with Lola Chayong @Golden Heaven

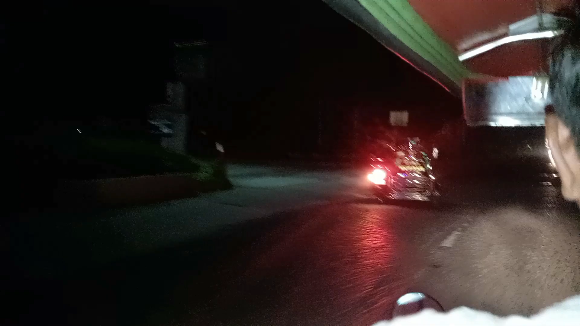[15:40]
So, ayan guys, pauwi na tayo. Ito yung pinakaraming spot. Ang mag-tricycle.
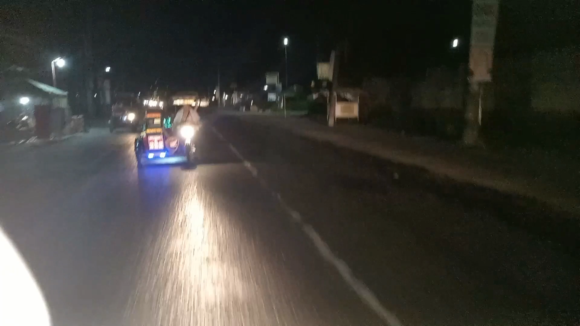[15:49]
O diba? Only in the Philippines. Tricycle yun.